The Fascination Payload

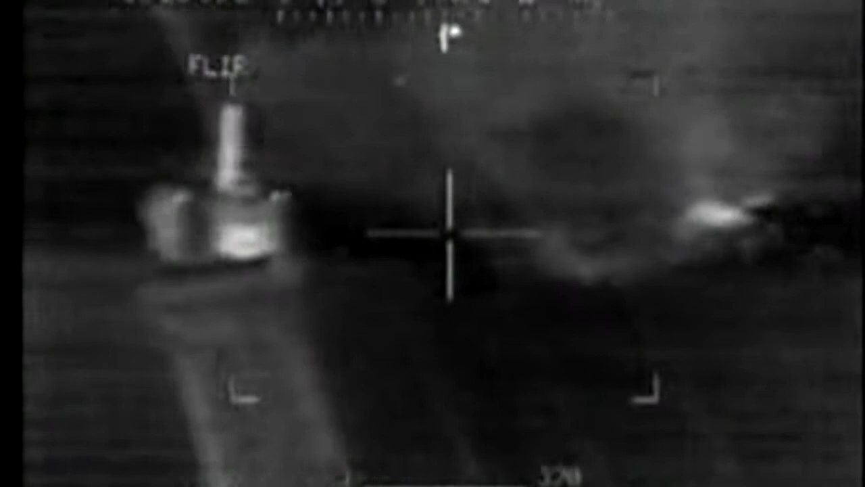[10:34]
Good. Second one. Hit the other one.
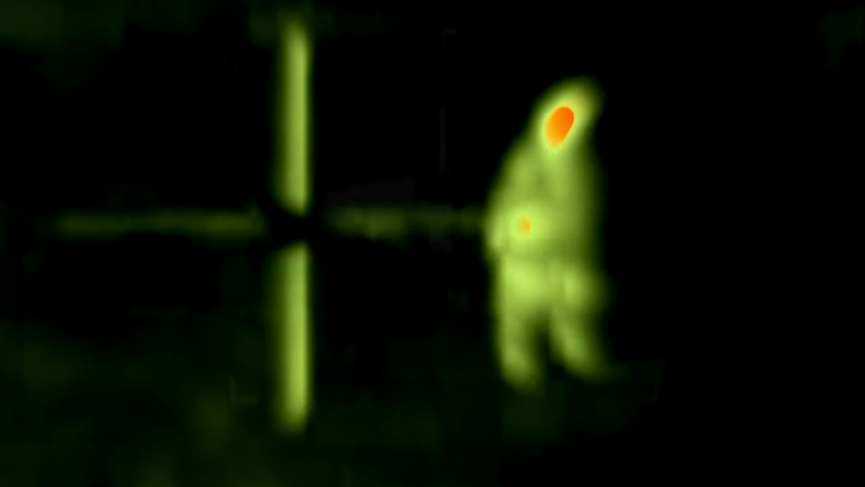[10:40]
Hit the truck. Go to the right, see if anybody's moved by the truck. Take the trucks out.
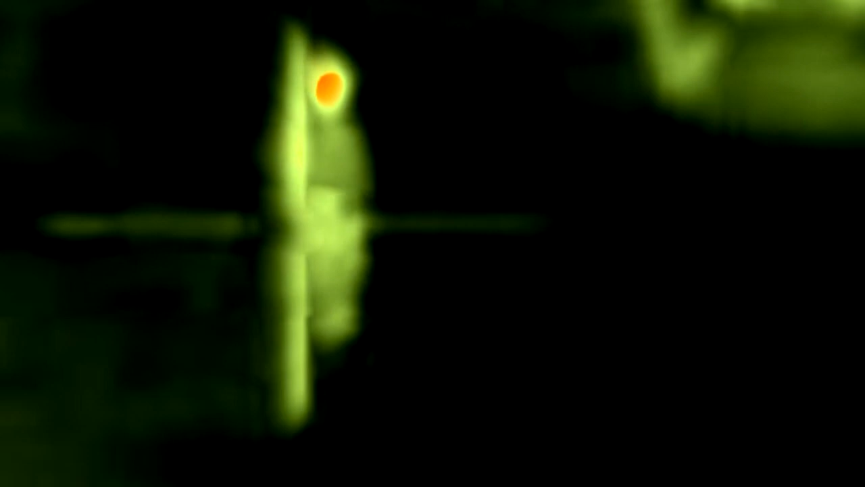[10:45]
Is there anybody in the truck? Wait for movement. Not seeing any.
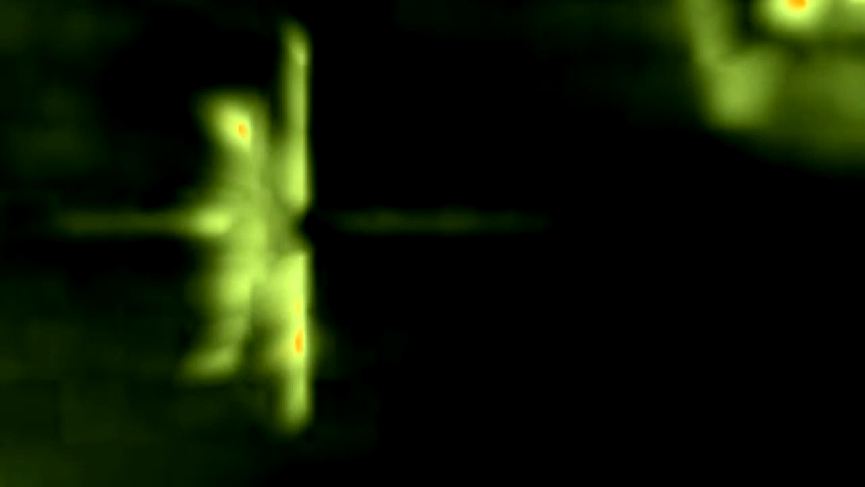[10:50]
Go ahead and store that. Auto range store. There's another guy underneath. Move right there. Good. Fire. Hit him.
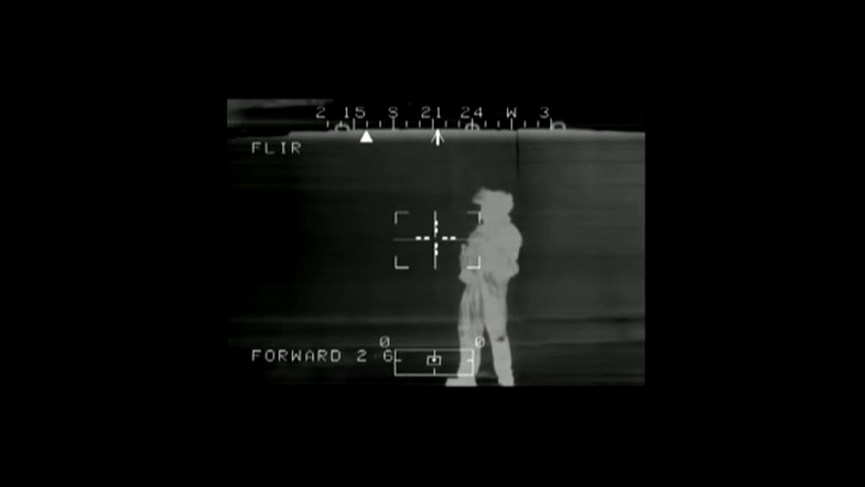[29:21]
Look at this fucker right here. Woo! It's a rainbow! What a fucking camera. That's got some hang time. Just because it's so high up there, it's got a long way to go to the ground. Oh, is that it?